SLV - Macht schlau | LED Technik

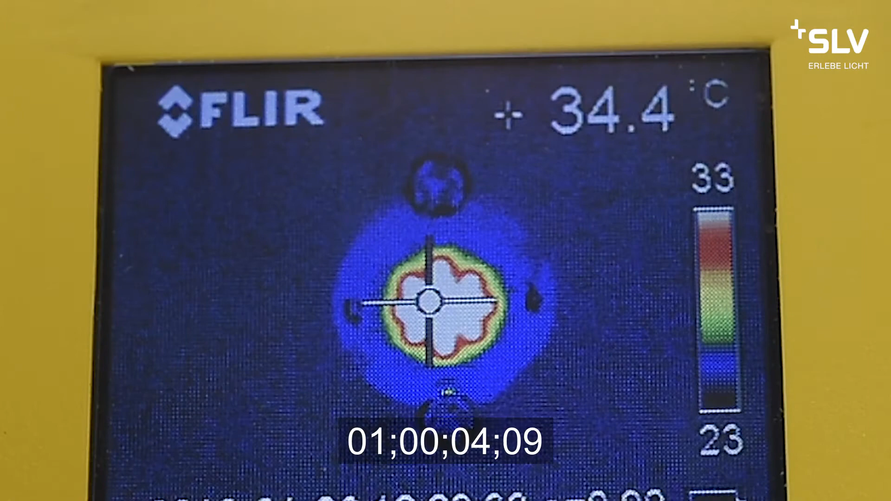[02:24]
On screen: spot 34.4°C
Nach 10 Sekunden ist die LED gerade mal 42 Grad heiß und hält diese Temperatur konstant.
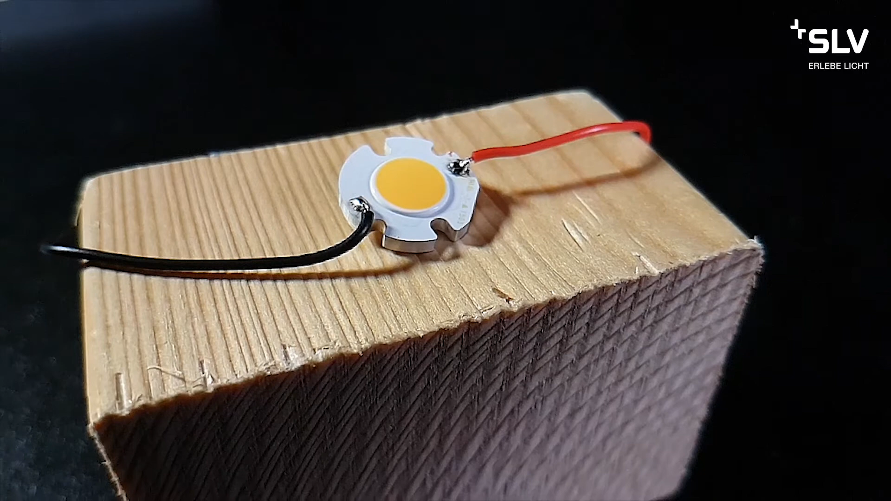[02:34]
Im zweiten Versuch wird die LED ohne Kühlkörper verwendet. Auch hier lassen wir 4 Watt fließen.
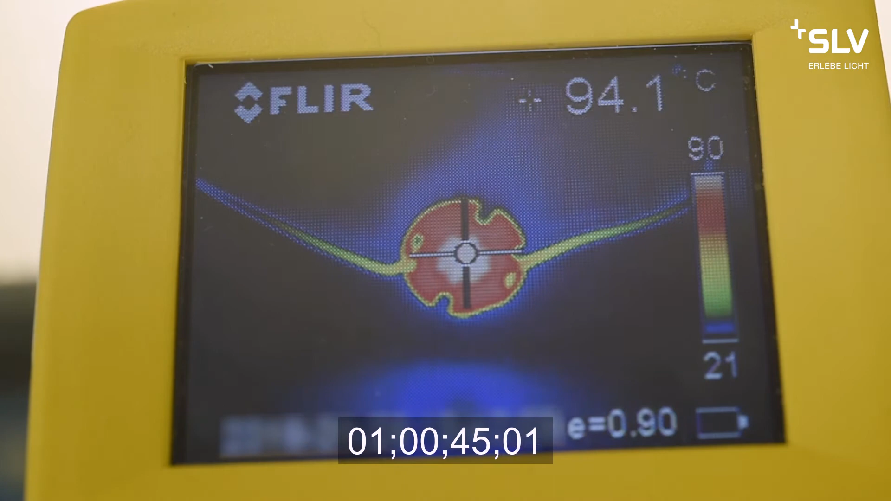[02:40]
On screen: spot 94.1°C
Der Unterschied ist gewaltig. Nach zwei Minuten hat die LED eine Temperatur von 200 Grad erreicht.
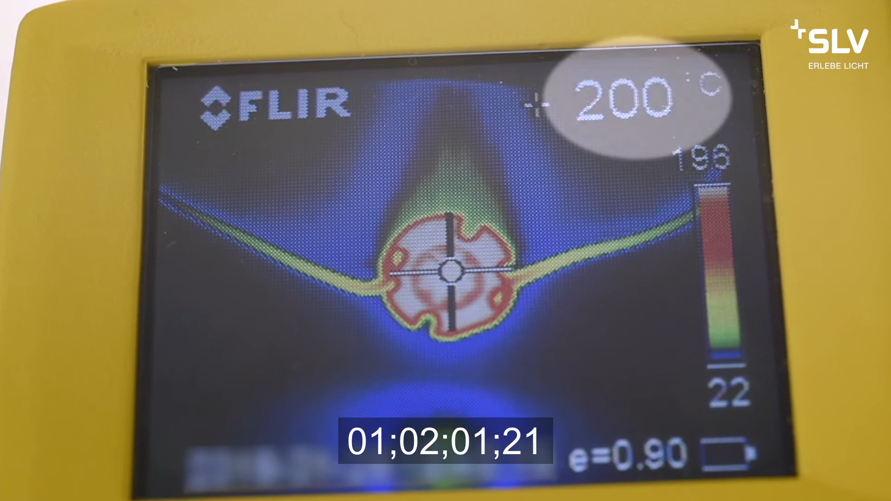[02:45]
On screen: spot 200°C
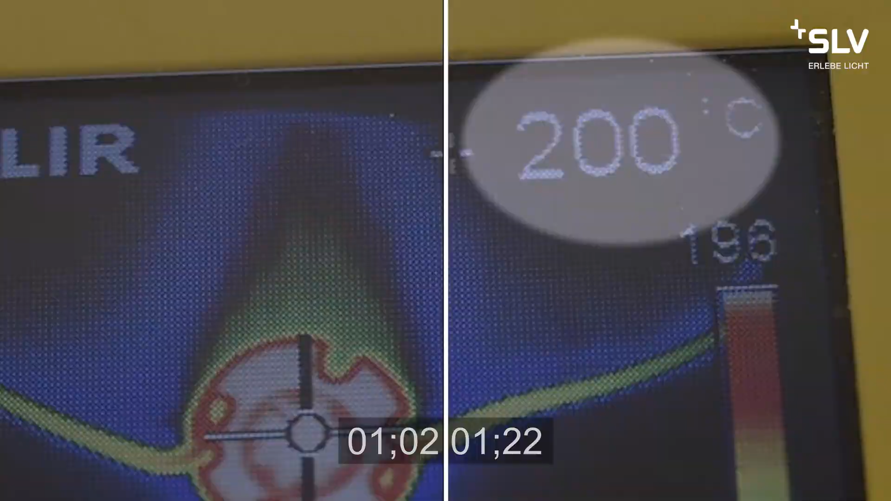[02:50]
On screen: spot 200°C
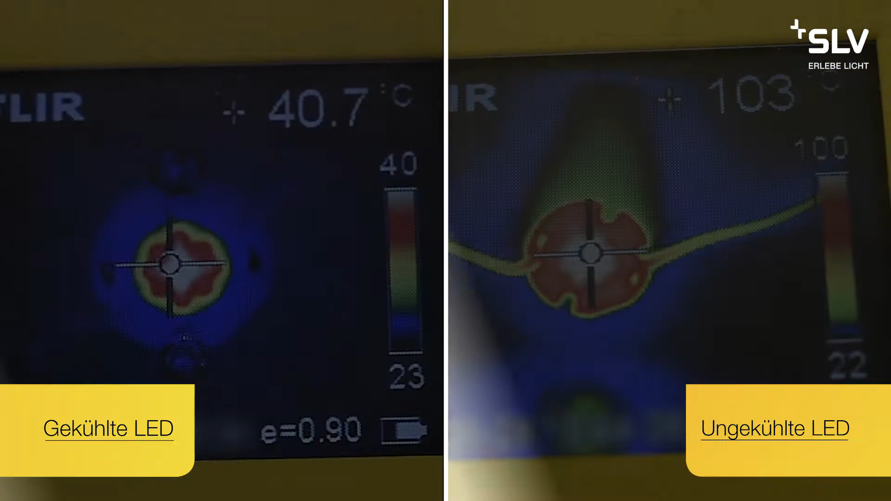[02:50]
Die Wärmebildkamera beweist die große Differenz zwischen gekühlter und ungekühlter LED.
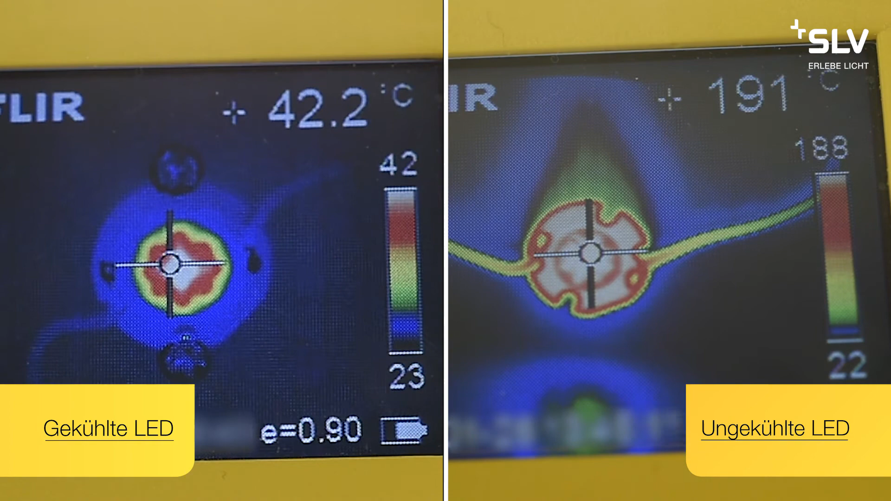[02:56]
Daher ist eine ausreichende Kühlung der LEDs besonders wichtig.